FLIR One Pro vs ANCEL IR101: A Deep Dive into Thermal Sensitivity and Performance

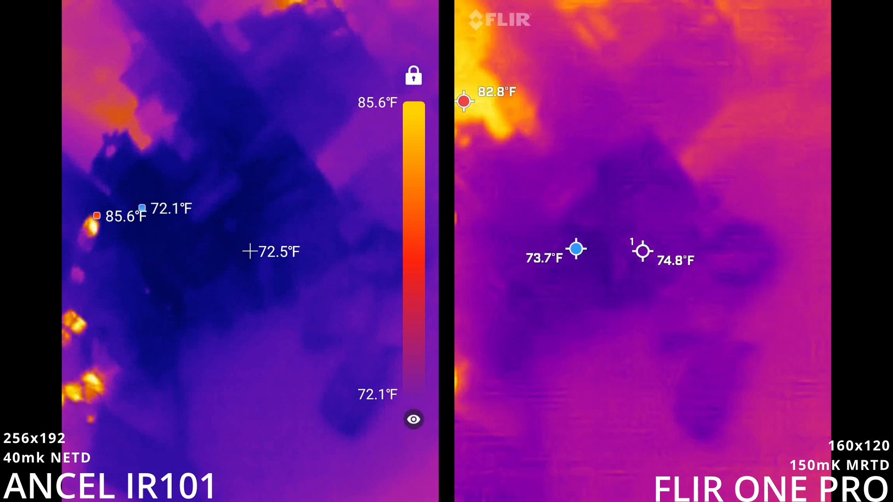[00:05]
On screen: scale top 85.6°F, scale bottom 72.1°F
yellow yellow okay so let's see how this looks in my office the good news is
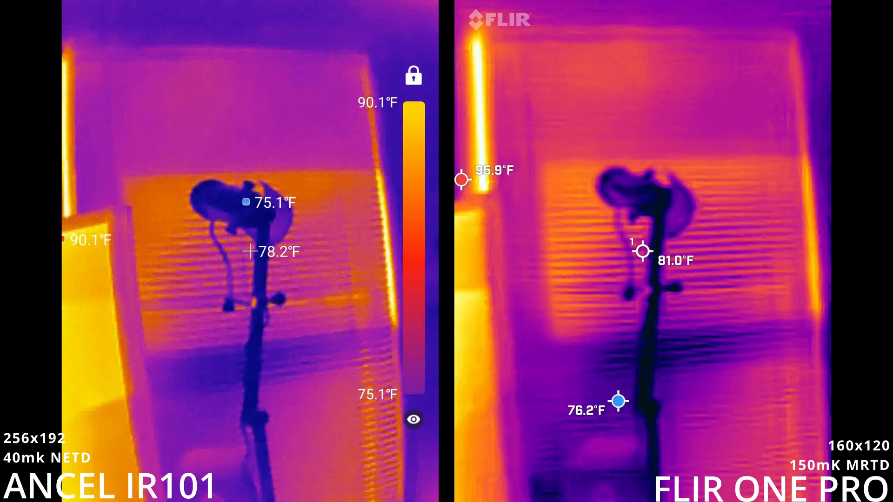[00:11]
On screen: scale top 90.1°F, scale bottom 75.1°F
I noticed in some reviews the Ansel was clicking a hole or not the Ansel but the comparable models were clicking a lot
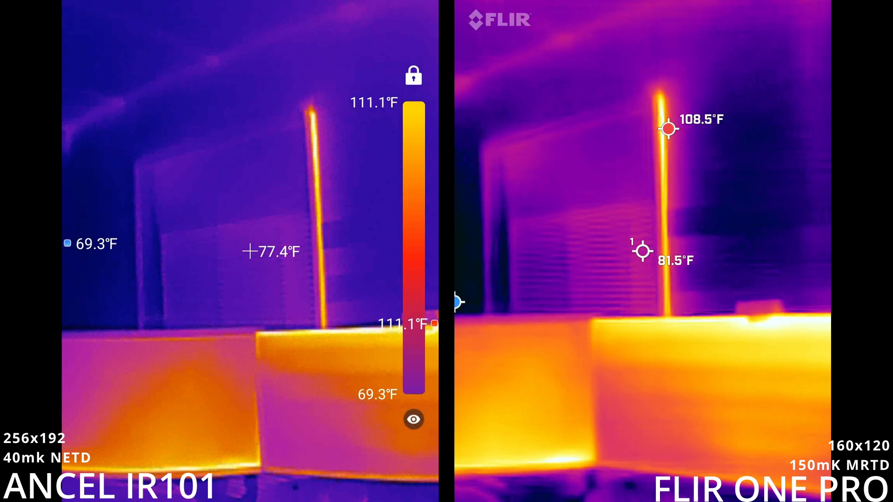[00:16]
On screen: scale top 111.1°F, scale bottom 69.3°F
good news is as I suspected once it got warmed up it stopped clicking so much so it's interesting to know that the calibration is much different okay so the range is pretty close let's see 96 but 96 to okay yeah
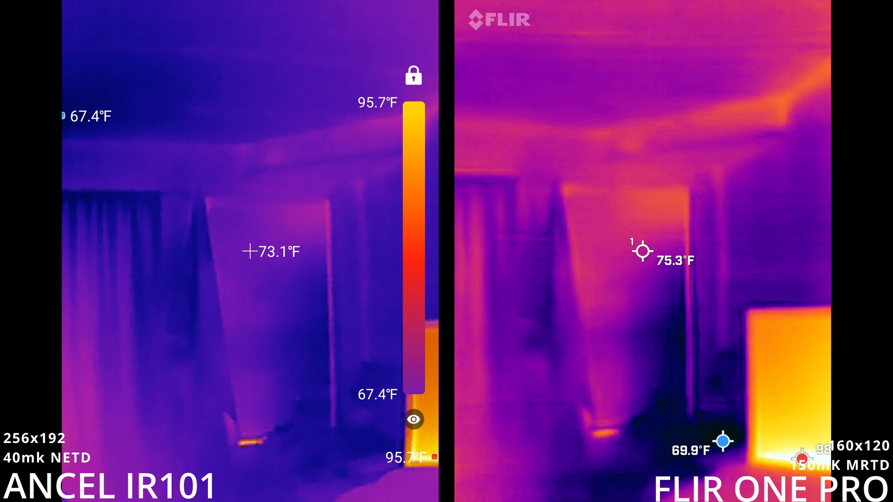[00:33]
On screen: scale top 95.7°F, scale bottom 67.4°F
so they're similar the top line and bottom line is similar
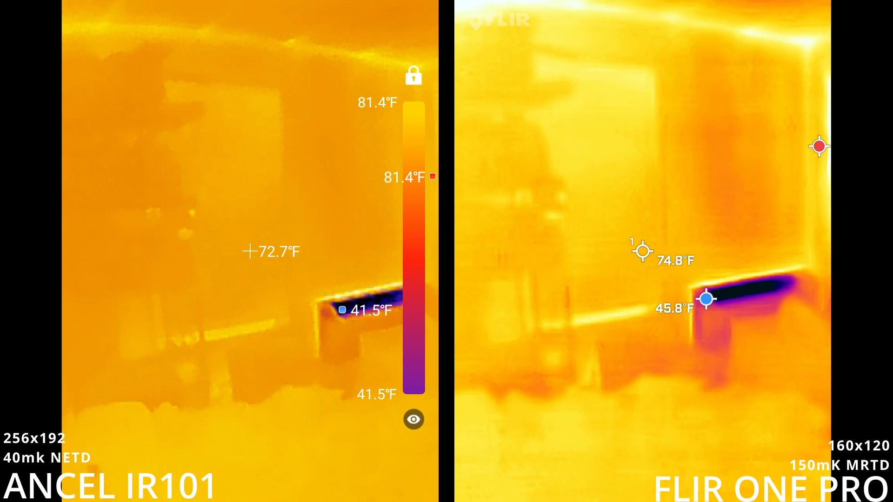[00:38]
On screen: scale top 81.4°F, scale bottom 41.5°F
man that framing really makes a difference
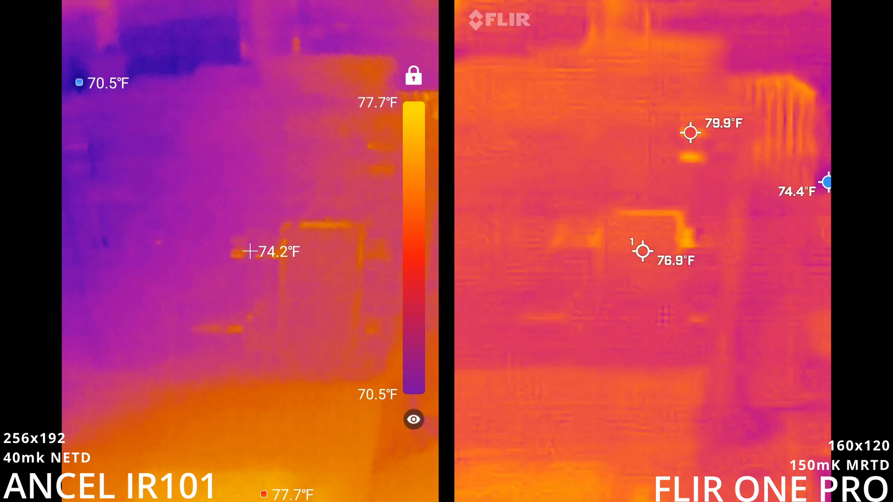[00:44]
On screen: scale top 77.7°F, scale bottom 70.5°F
I never realized how much okay
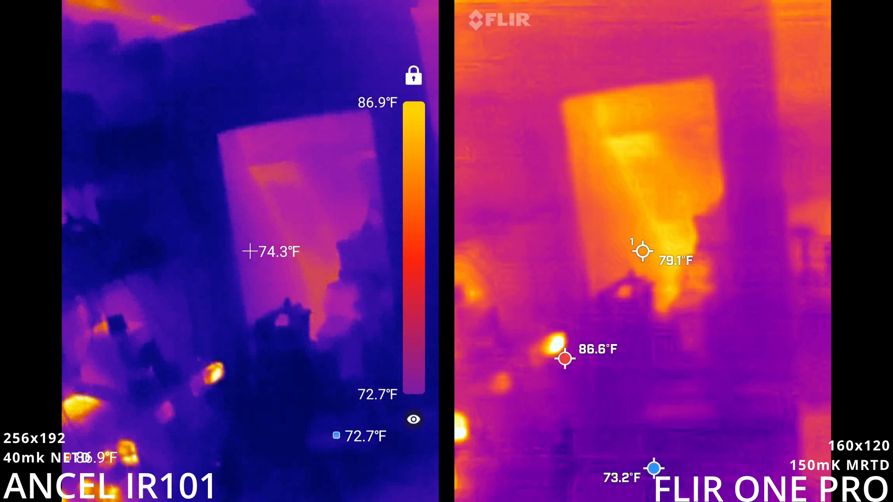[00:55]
On screen: scale top 86.9°F, scale bottom 72.7°F
let's go downstairs real quick look at some stuff and see like
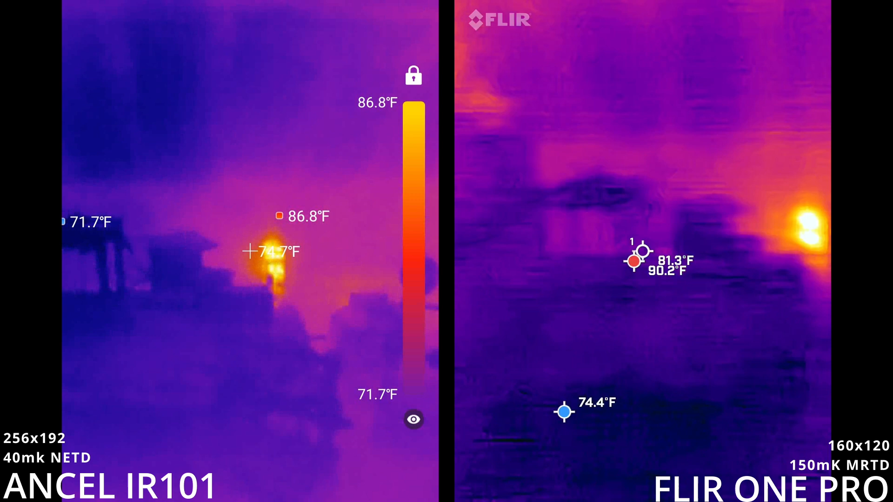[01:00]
On screen: scale top 86.8°F, scale bottom 71.7°F
you have to move slow motion with the FLIR
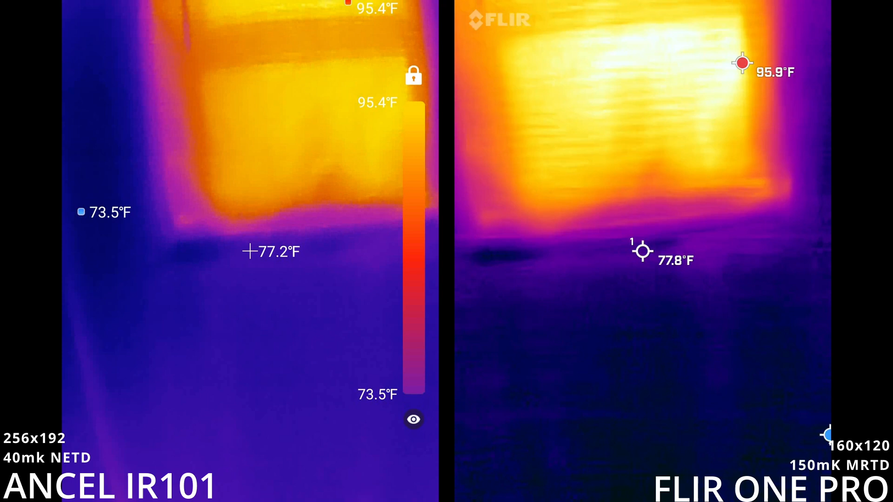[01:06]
On screen: scale top 95.4°F, scale bottom 73.5°F
because 25 Hertz is basically the same as like a movie theater so that's a big difference
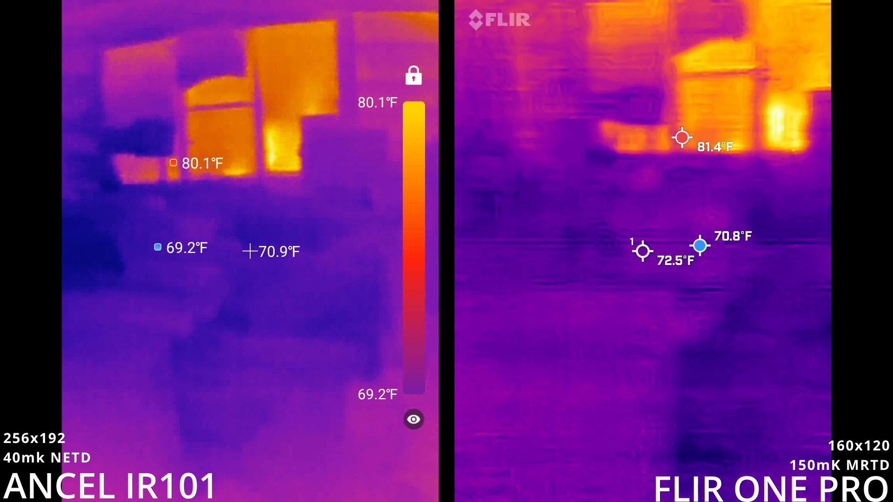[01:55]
On screen: scale top 80.1°F, scale bottom 69.2°F
I'm I'm And these cameras are hooked up to the same thing right now, so they're moving with each other.
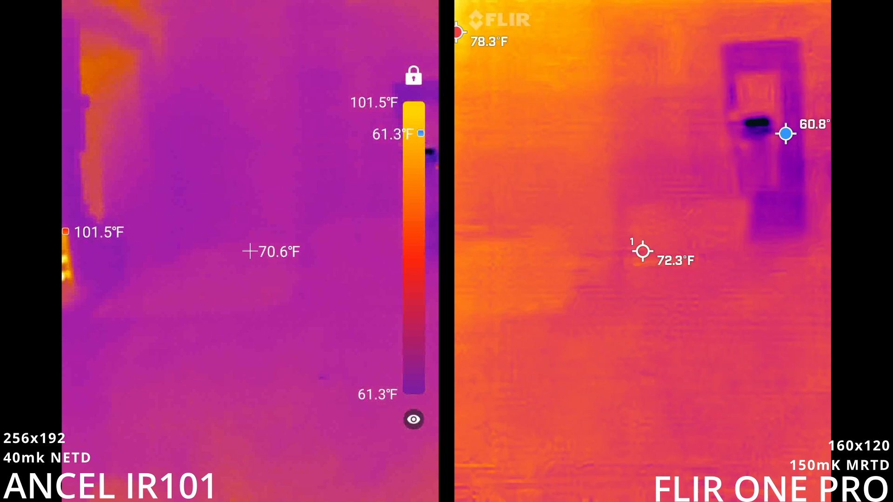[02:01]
On screen: scale top 101.5°F, scale bottom 61.3°F
So it's not like I'm trying to replicate things, they're moving to the exact same places at the exact same time. Man, that's different.
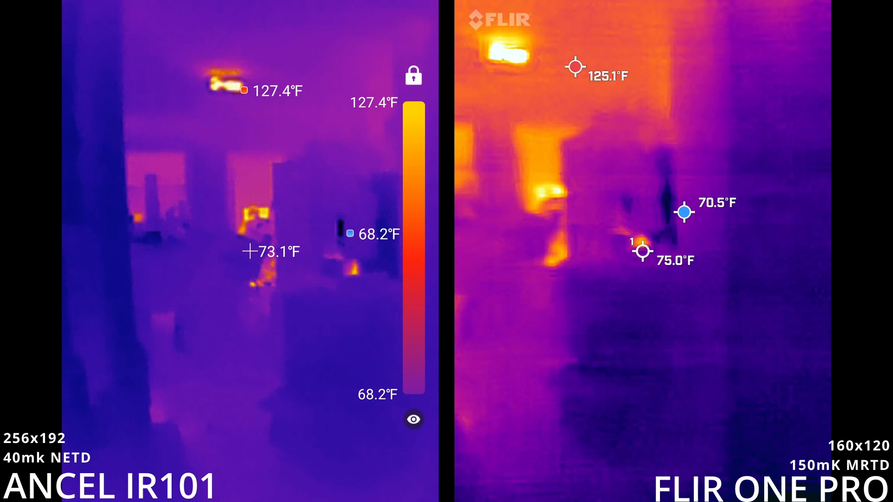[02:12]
On screen: scale top 127.4°F, scale bottom 68.2°F
Let's go outside real quick and see what happens.